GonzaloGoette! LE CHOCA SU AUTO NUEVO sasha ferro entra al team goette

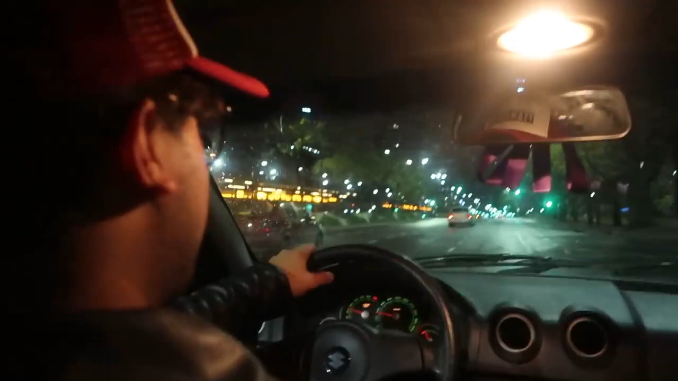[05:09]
Nada. Vamos a ir todo hecho por esto. Ahí tenemos el obelisco donde. ¿Qué? ¿Ese es el obelisco, boludo? Sí. Tira la tará, no puedo creer que es el obelisco, boludo. Tira la boludo, pirata.
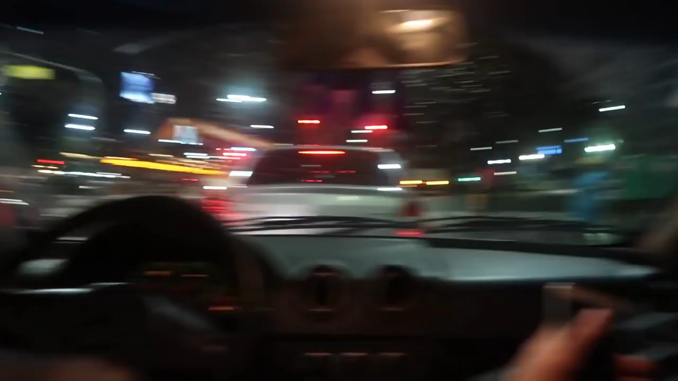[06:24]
Sí, miren ese bicharraco, miren ese bicharraco. El Skytrack. ¿Cómo se llama ese bicharraco?